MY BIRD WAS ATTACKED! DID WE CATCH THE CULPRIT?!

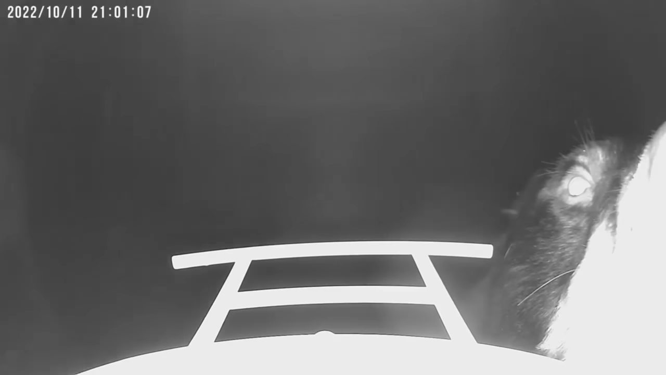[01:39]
also has night vision and it captured a bear coming up and taking a bite out of the bird seed now
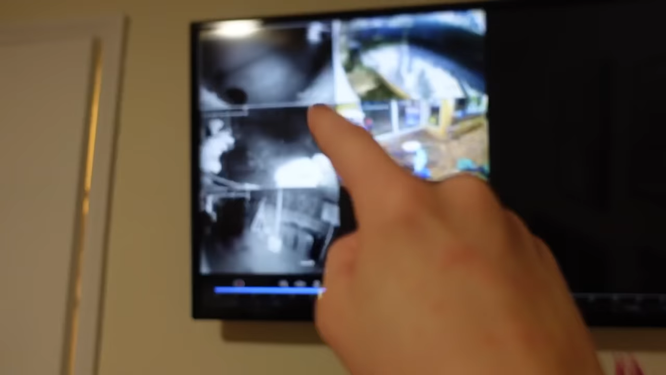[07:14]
is the front porch and this is the side of the property but unfortunately we aren't able to get the side where our bird was found
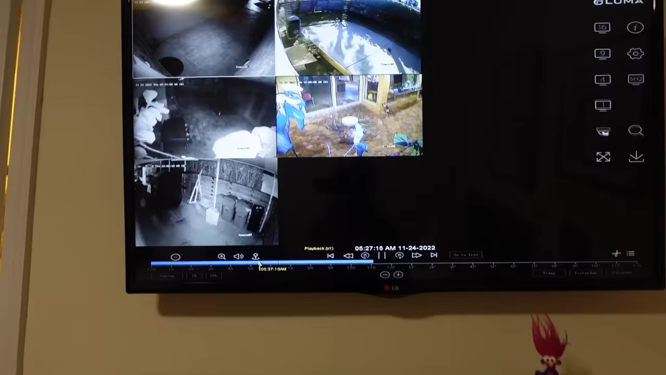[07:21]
so let's actually see if we can fast forward a little bit up to about 6 a.m to see if any of the cameras start working all right let's see this we're going we're going oh you see that guys what was that i think that camera started working yeah that camera definitely started working that camera says about 6 a.m now so you can see that camera started working so we got four cameras in use we're just gonna fast forward a little bit you can see it's getting a little lighter outside but